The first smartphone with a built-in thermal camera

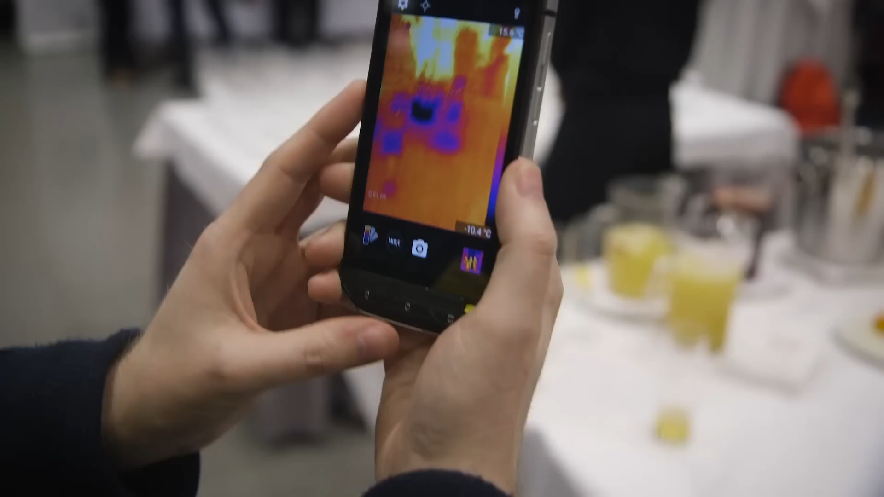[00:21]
you can imagine you can look around and see all the thermal hotspots.
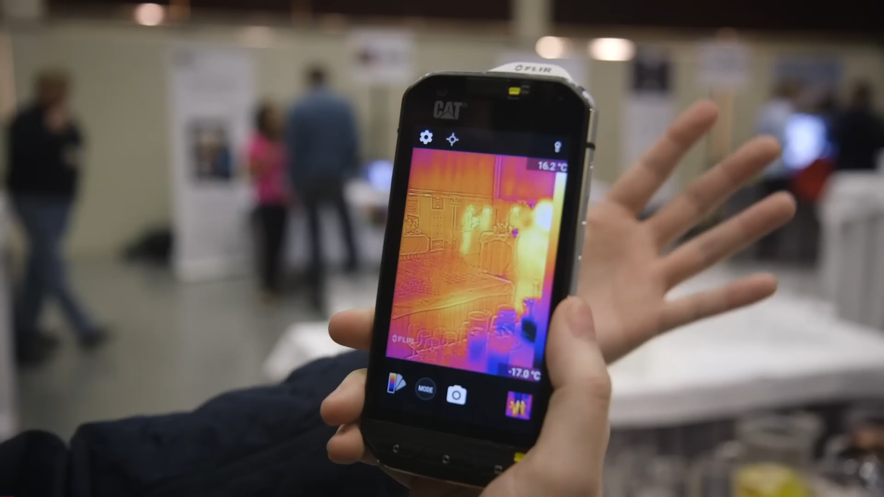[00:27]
On screen: scale top 16.2°C, scale bottom -17.0°C
The kind of unique thing is obviously combining the two cameras to get you like a sense of the objects you're actually seeing the thermal imagery from. So I'll give you a good demo.
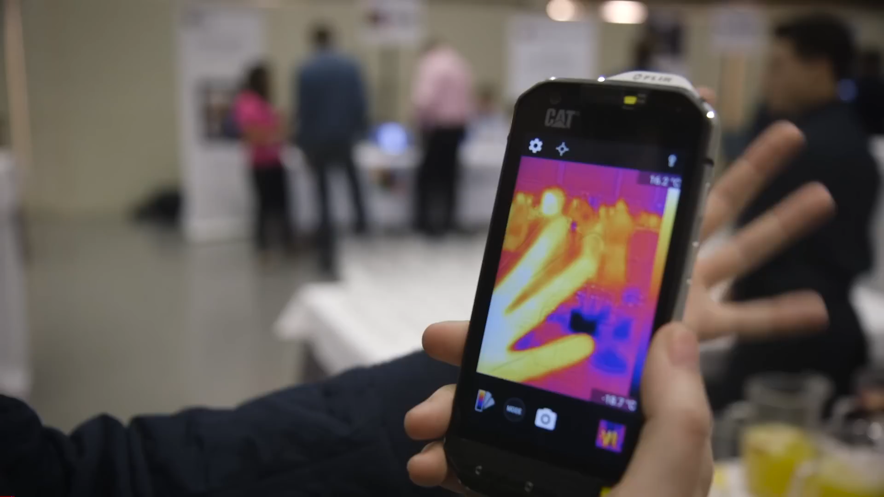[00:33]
So this is my hand and a table in front of me. I'm gonna put my hand down in front of it and you'll still see the thermal print.
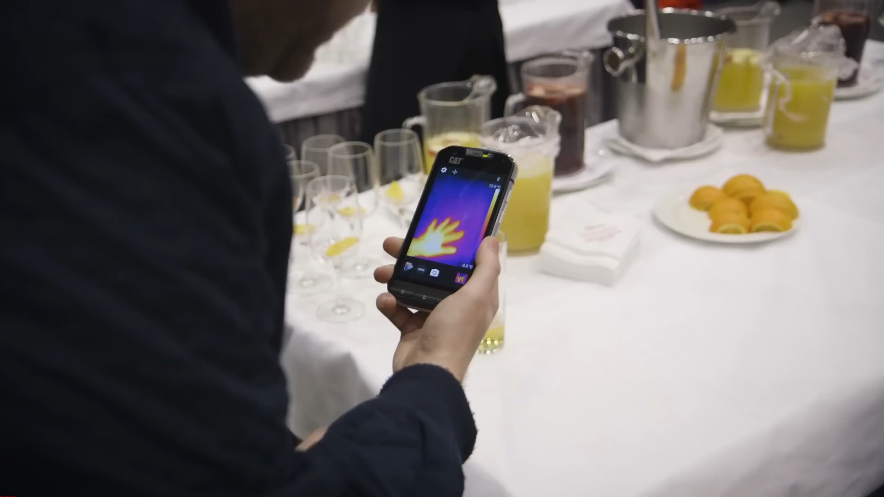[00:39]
You can imagine like a scenario where you're a fireman.